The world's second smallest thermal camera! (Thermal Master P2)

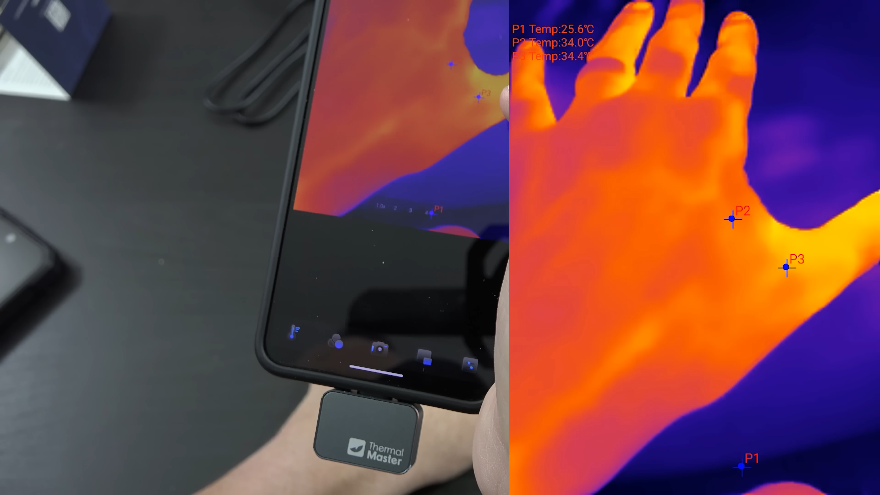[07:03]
that's so cool I don't quite know what it's doing it's probably this other
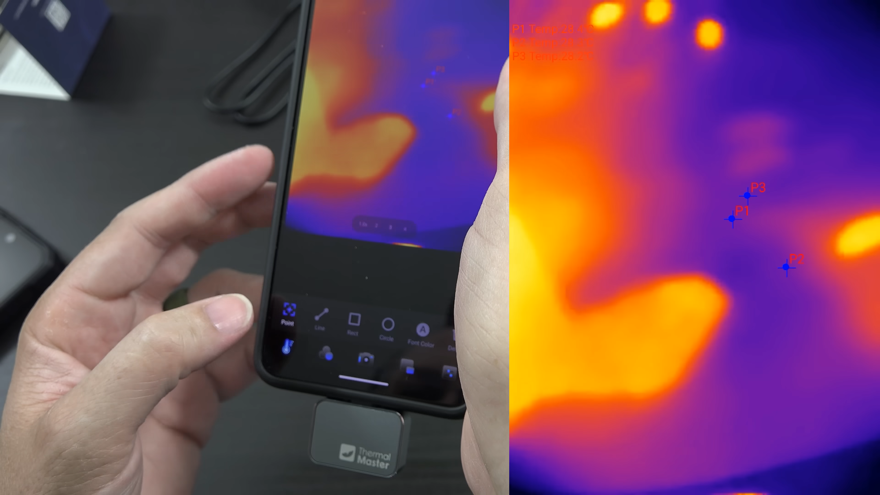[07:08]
thing where it says point or a line now we can draw a lot I obviously this is not the review let's delete all that this is definitely not the review but
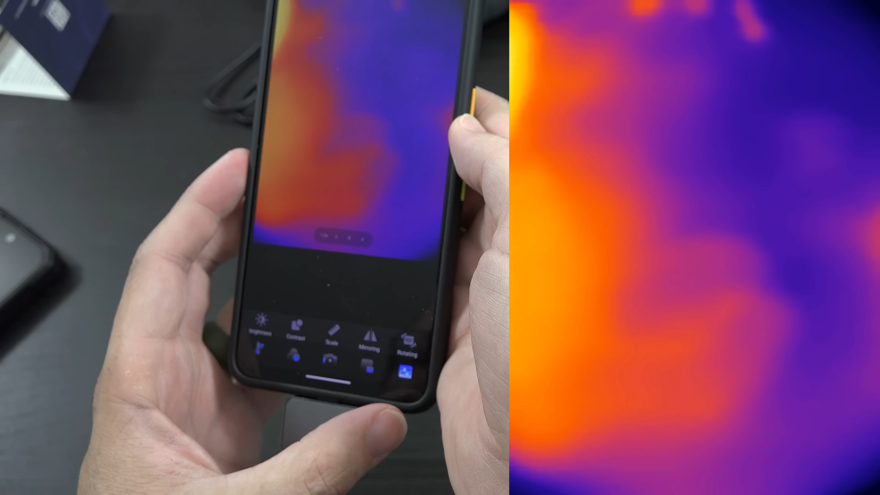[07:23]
and then we have our settings you
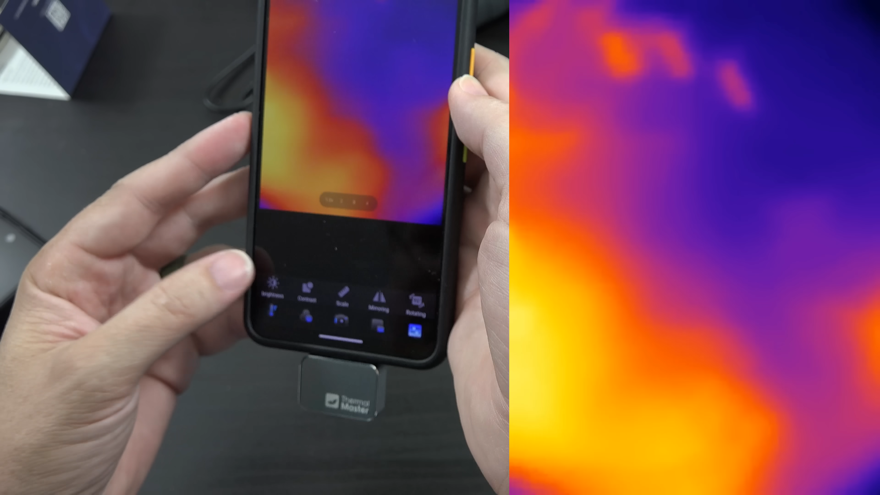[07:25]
could rotate the image you can mirror it scale on oh so
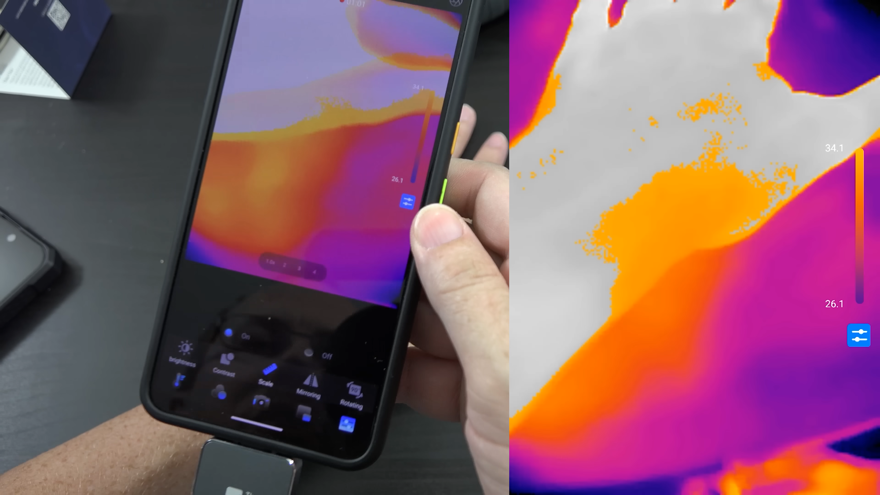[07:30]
I like the scale being on that's nice so the coldest is going to be
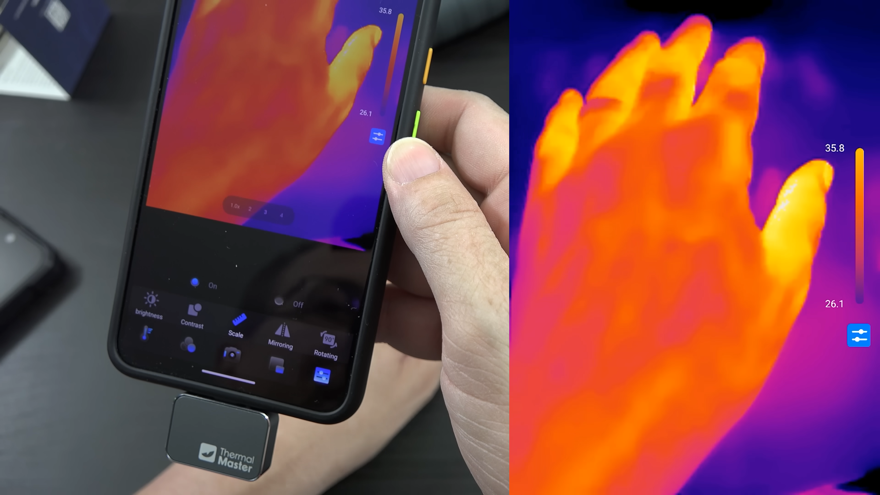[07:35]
26 degrees and the hottest is going to be 35 I like the scale being there
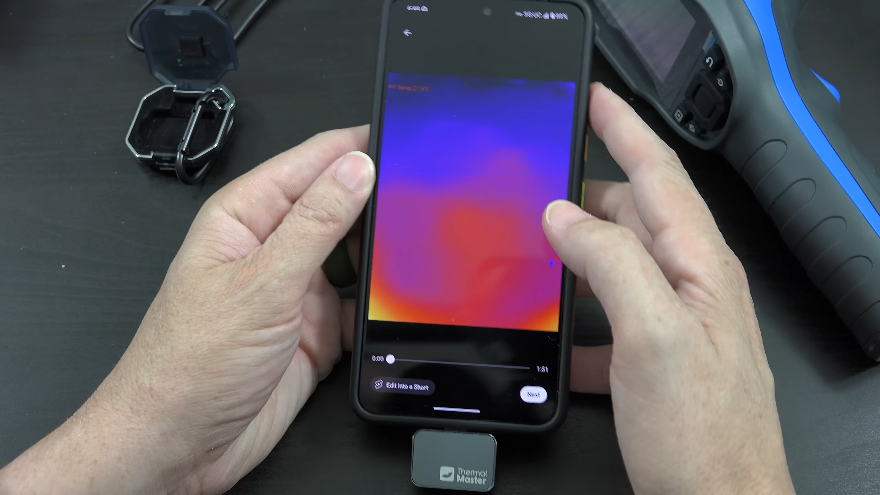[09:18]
thermal imaging camera I've had this is the most convenient thermal imaging camera I've had I can keep this thing
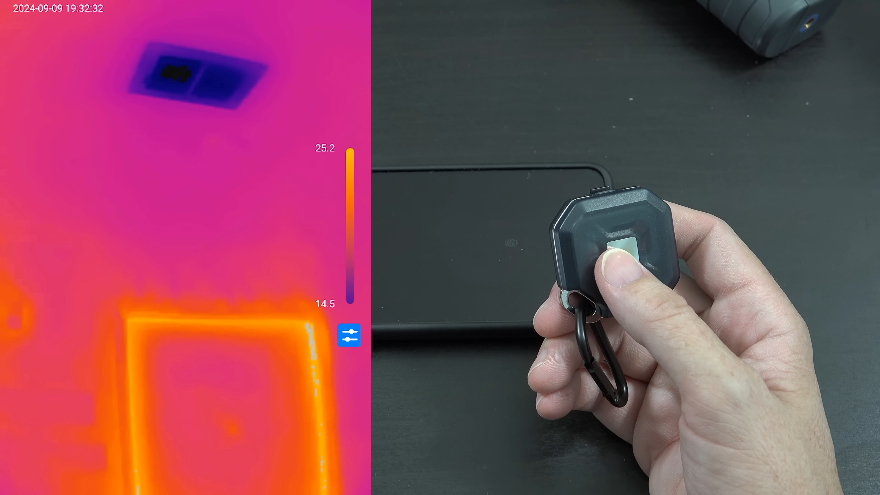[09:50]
can see where your home insulation is failing and also you can point it at a switch like a circuit and see which of those is the hottest you know it's just there's so many uses for this little thing I
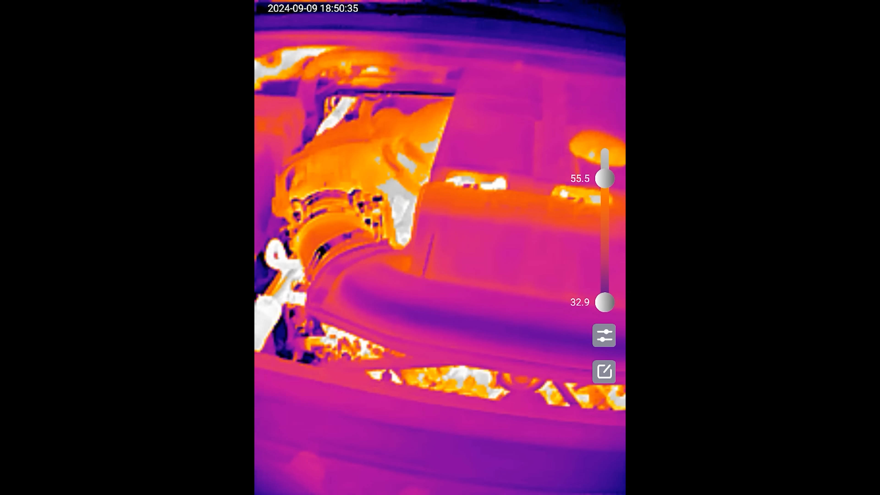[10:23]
vehicle has not been driven in a little bit it's hot outside it's pretty hot in there still
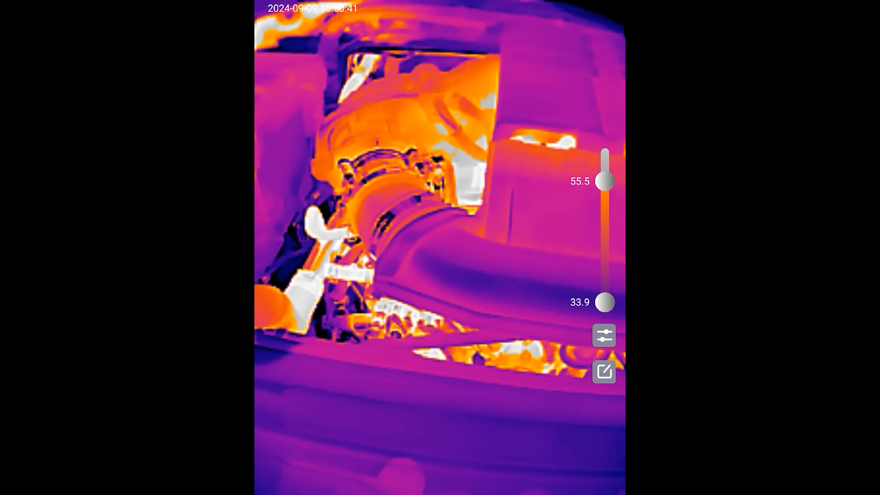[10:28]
from driving earlier but the high of being 55.5
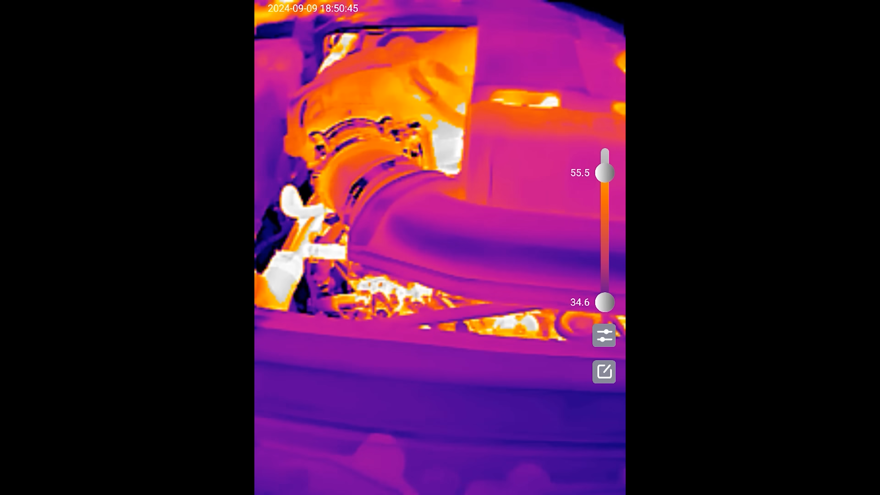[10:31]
so
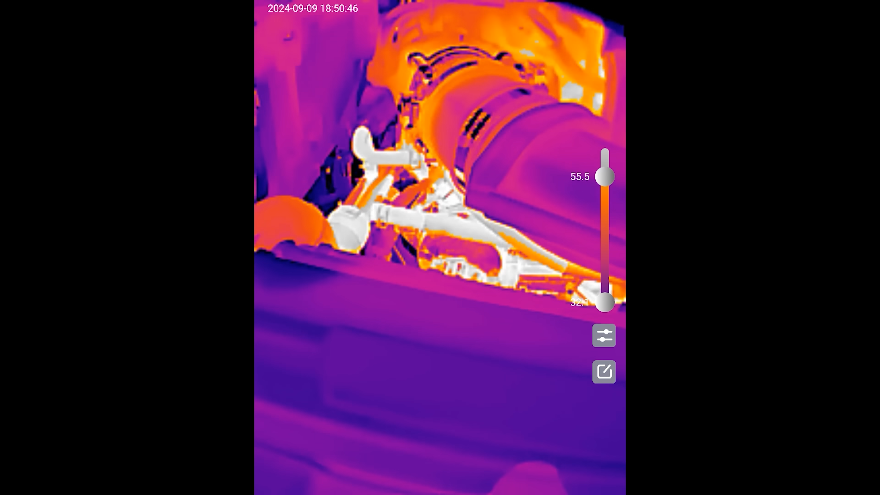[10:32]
we're going to go ahead and let this thing run for a minute and see all right I have the opacity set to 100% so it's recording a video right now I'm not quite sure how it's going to look on camera but I don't know if it's going to include the video of it so there's the hot point right okay so it is similar to what
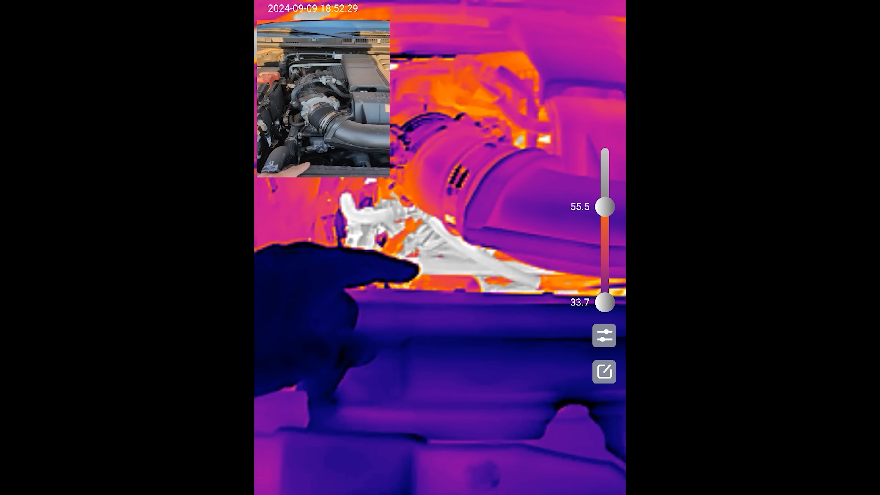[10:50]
I'm pointing at on the actual I'm looking I'm looking at the
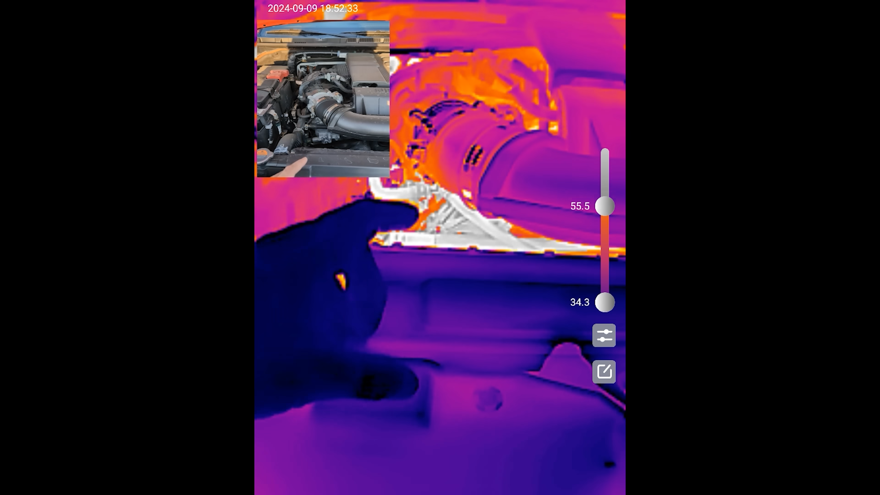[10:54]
screen that has the temperature and I'm looking at the screen that has the like raw video
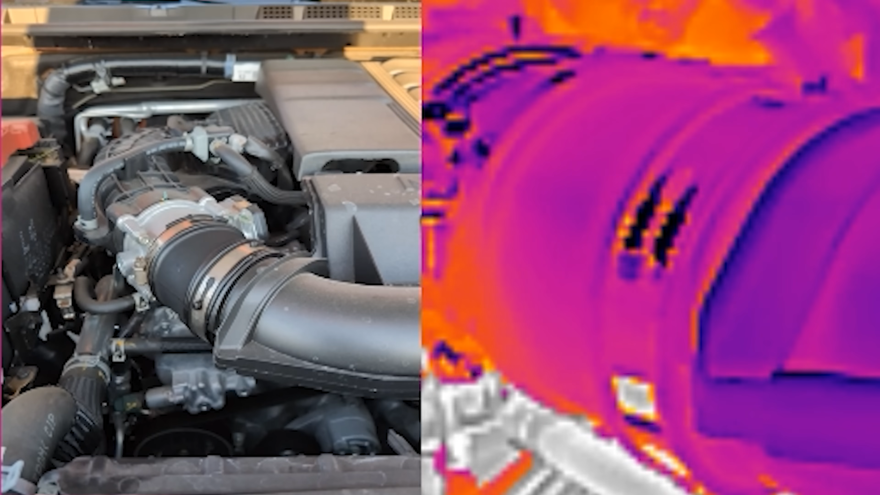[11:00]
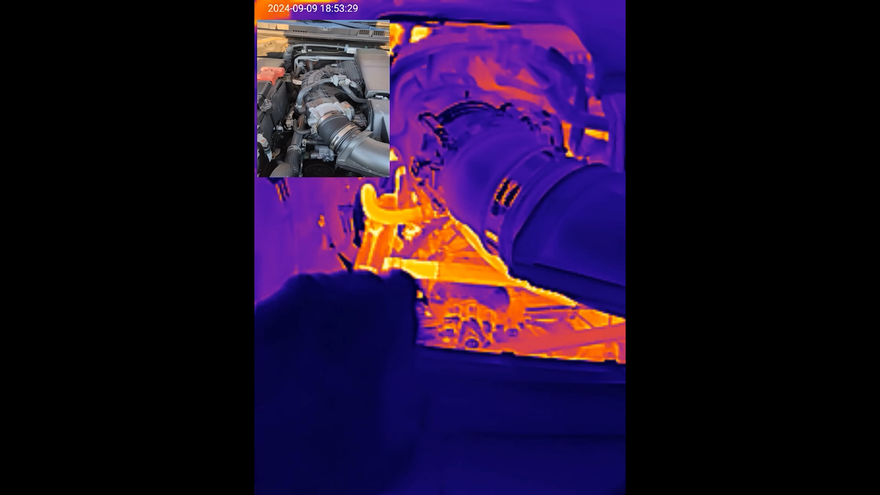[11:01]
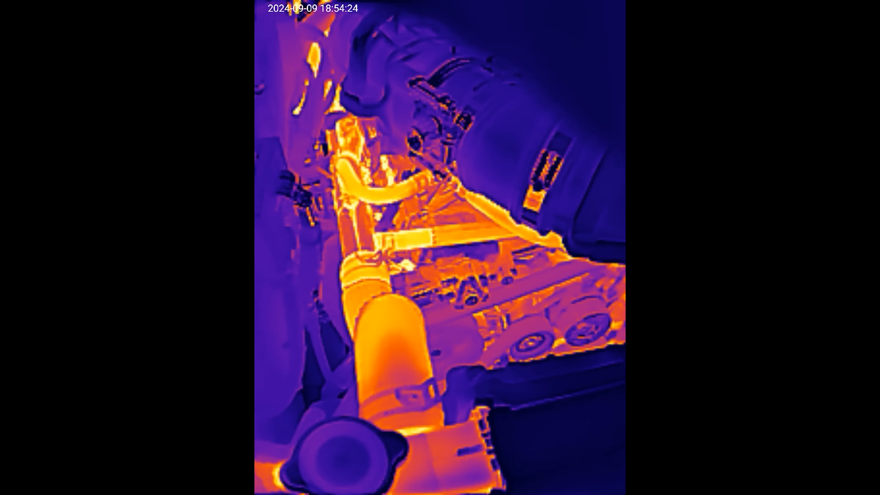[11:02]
all right you can see the hose is getting all right car's been running for a few minutes it's got some heat in it now these lines are quite warm
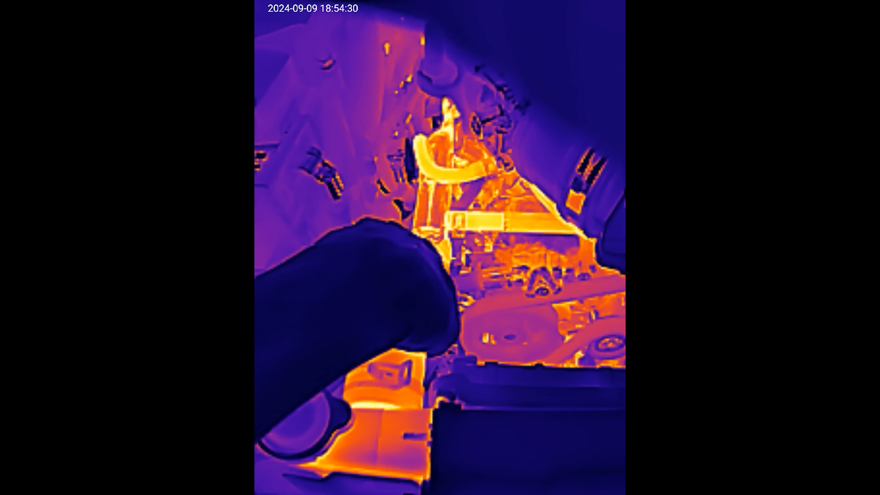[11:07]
I can hold my hand on it but not for very long that is very warm
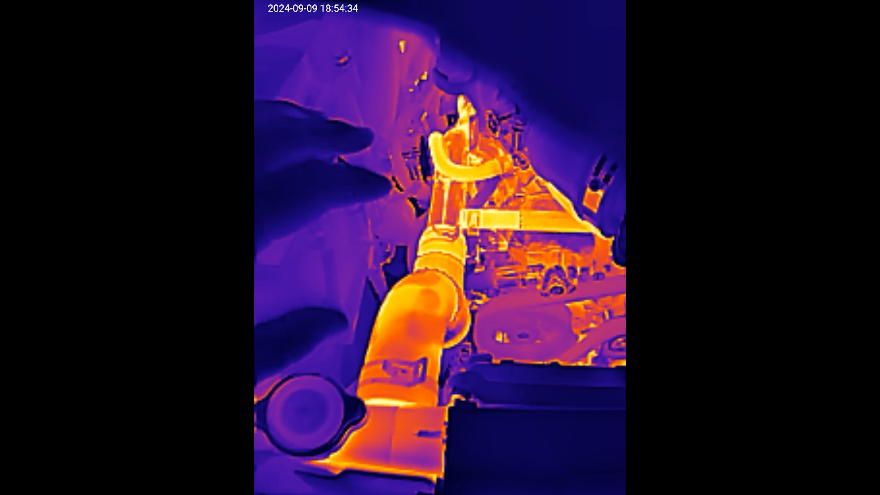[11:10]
in fact now you can't even see my my hand is not red because this is so red so
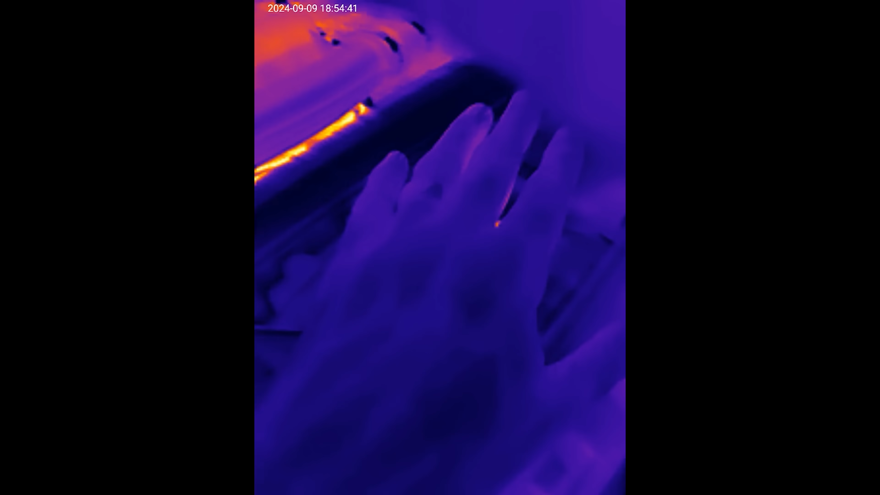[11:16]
if I take it away yeah see now that becomes much warmer